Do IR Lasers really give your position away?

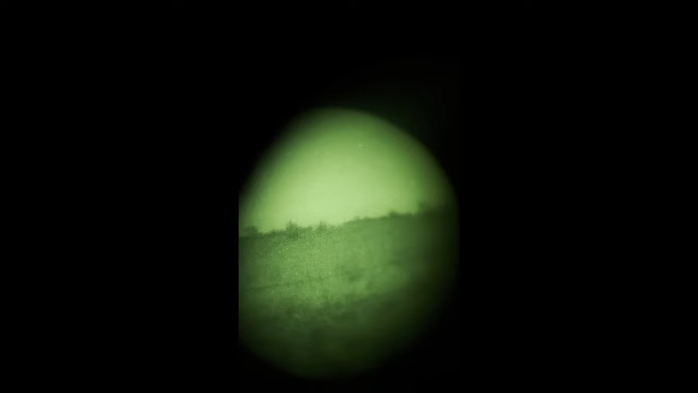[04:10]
All right, send your laser. You got it on? Yeah. Yeah, okay.
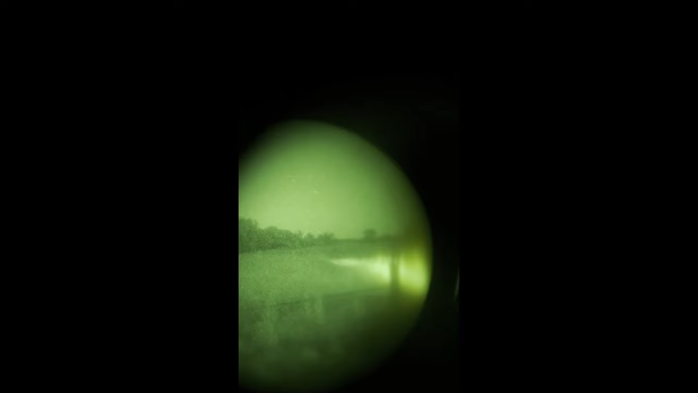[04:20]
Send it, send it, you see, still sending it? Yeah.
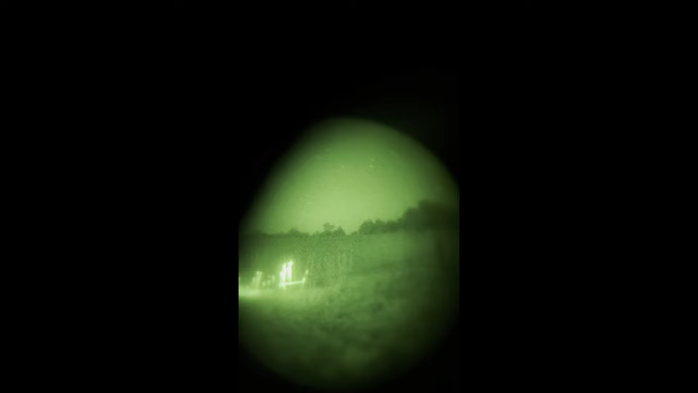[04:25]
Send it way out there. Yeah, I can't see anything from the side.
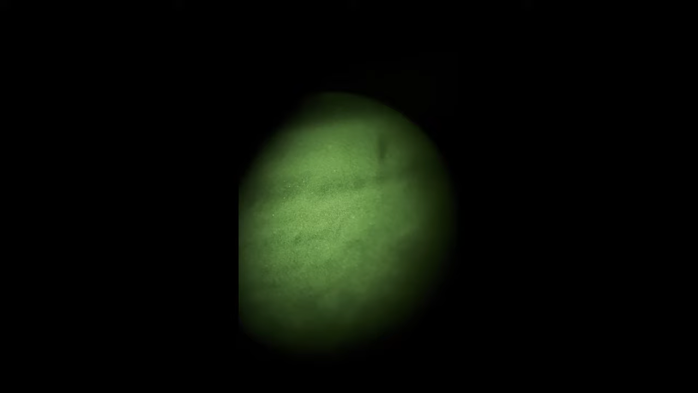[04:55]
All right, great. That one, go ahead. That one, you actually can see a little bit from the side.
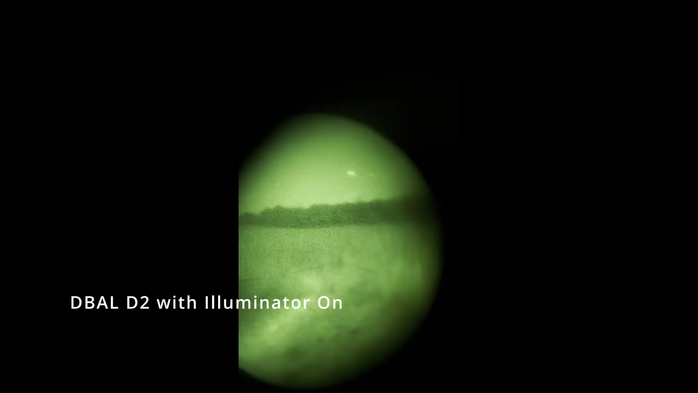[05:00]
Punch it way out there, like 200 yards or whatever.
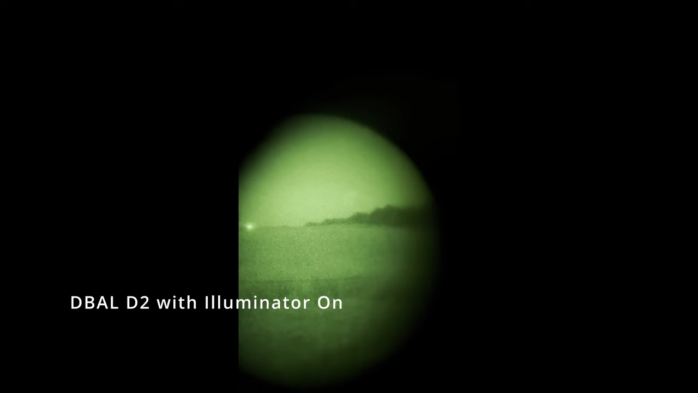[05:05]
Yeah, that one, just a bit. Okay.
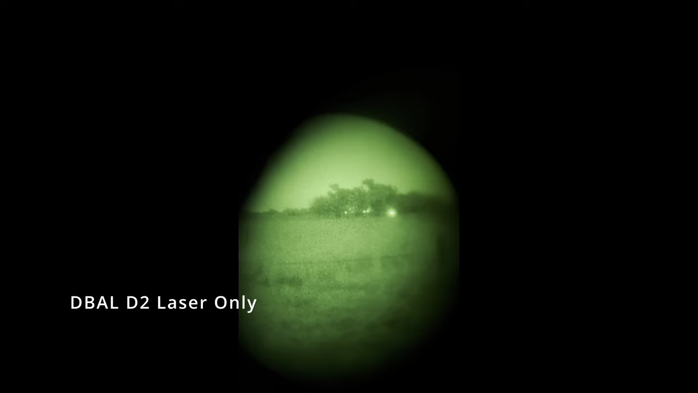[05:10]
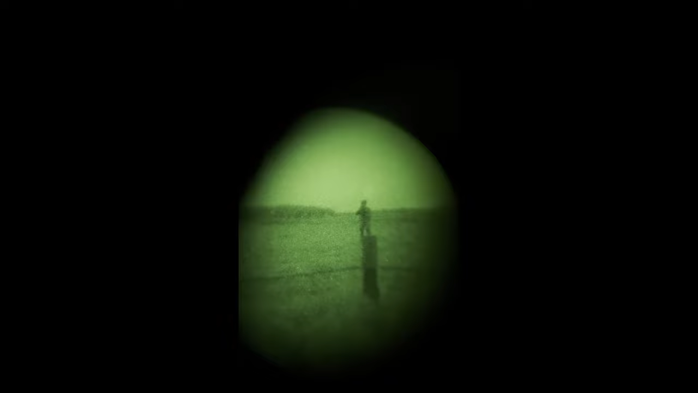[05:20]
And when you are getting the laser directly into the camera, you can obviously see the laser, okay? Because it's coming right at you.